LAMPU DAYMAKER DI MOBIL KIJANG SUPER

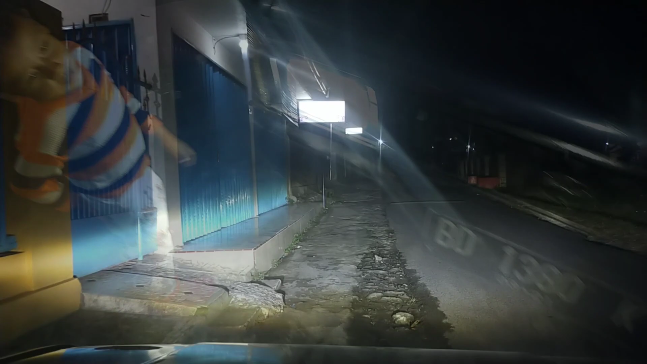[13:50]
disini bisa kalian lihat sendiri cahaya dari lampu daymaker cahaya yang direkam melalui kamera itu cahayanya terang tidak lebar
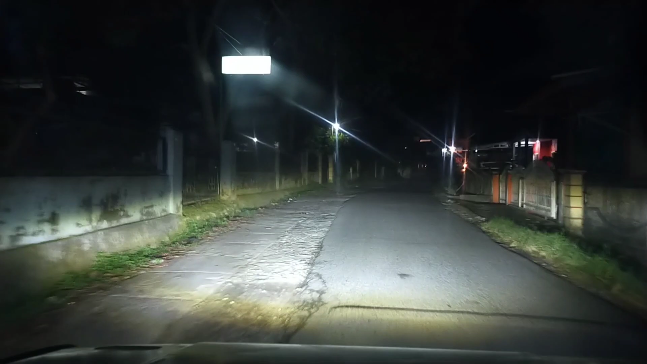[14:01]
tetapi kalau yang dilihat langsung oleh mata saya itu cahayanya sangat terang get ofnya bagus dan jangkauan cahaya kiri-kanannya itu lebar sangat membantu dalam perjalanan kalian di malam hari oh iya lampu daymaker ini diluar ekspetasi saya loh kirain dengan harga yang murah meriah lampunya itu biasa-biasa aja
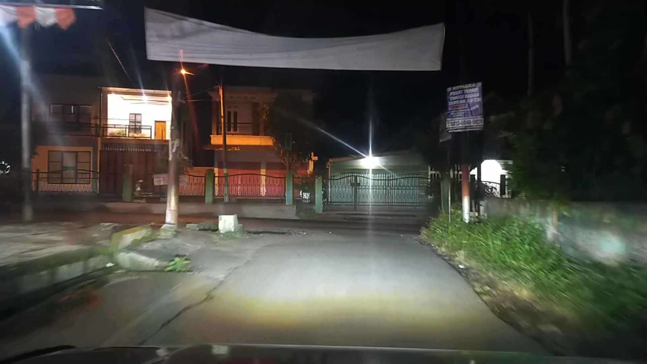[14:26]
ternyata oh ternyata saya sangat puas dengan hasil pencahayaan